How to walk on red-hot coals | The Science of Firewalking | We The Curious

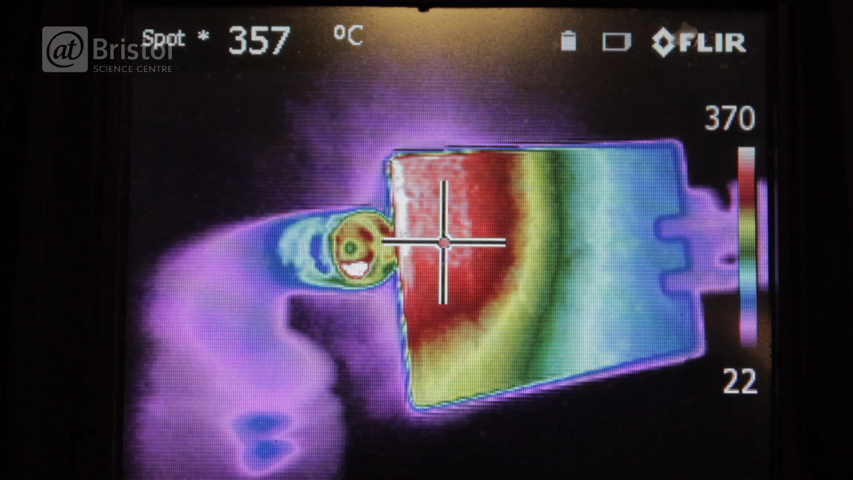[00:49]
On screen: spot 357°C
Using our infrared camera we can see the piece of steel is now over 350 degrees but if we switch back to visible light and dim the lights we can see that it's now glowing red hot.